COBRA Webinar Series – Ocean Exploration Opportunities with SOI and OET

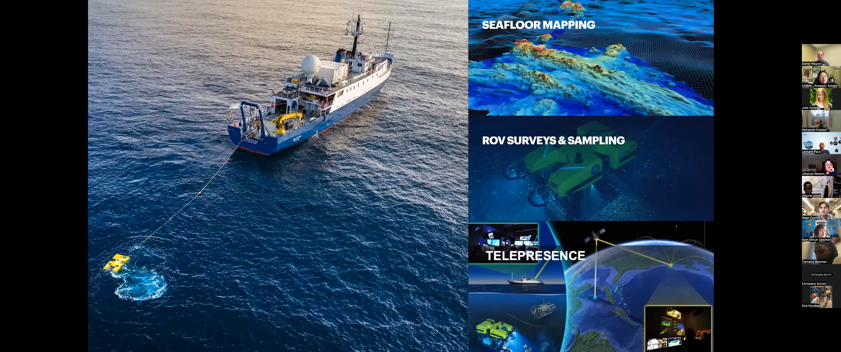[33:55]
So I mentioned that we're really known about for these various systems, so our C4 mapping sonars, our remotely operated vehicles, and our telepresence. And this is really what we're known for. But I also mentioned that in addition to that, a big part of our mission here driving what we do is testing and integrating emergent exploration technologies.